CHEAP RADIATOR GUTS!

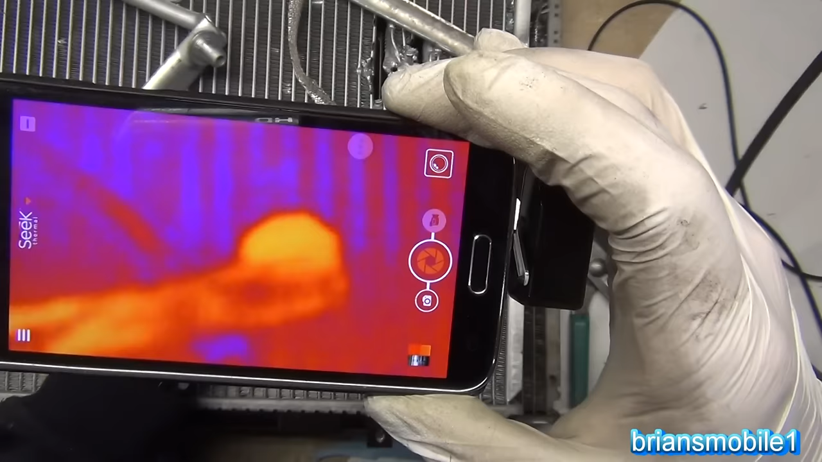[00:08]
So having it opened up really helped to cool it off. It just retains a lot of the heat on the inside. It's not nearly as efficient. Couldn't even hold the thing because it was so hot.
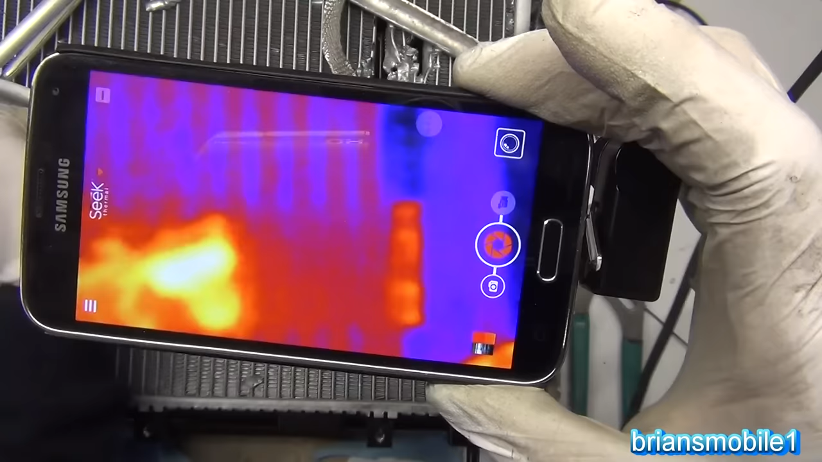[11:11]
So here's the cool one. See, it's just cool as a cucumber. And then here's the one that was cut a little more recently. Well, you can already see it. I mean, it's still really hot. There's a lot of heat accumulation. So there's the hot one that was cut a little while ago.
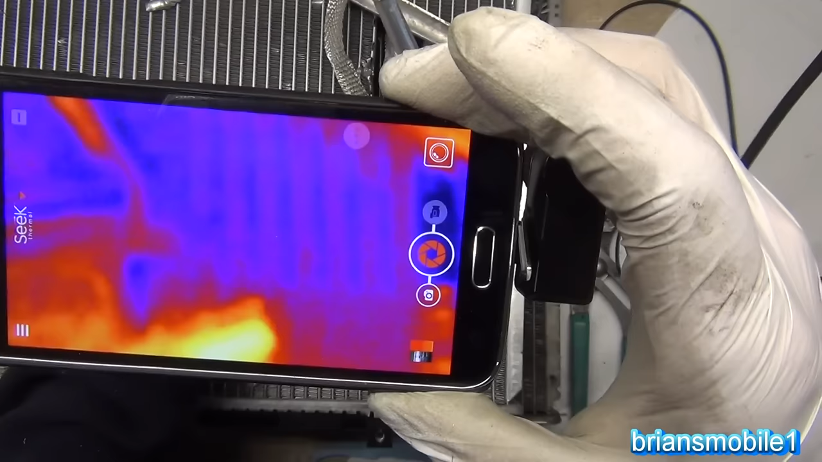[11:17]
And then here's the other one over the top of it that's been cooled. The plastic tank, I haven't really investigated much with that.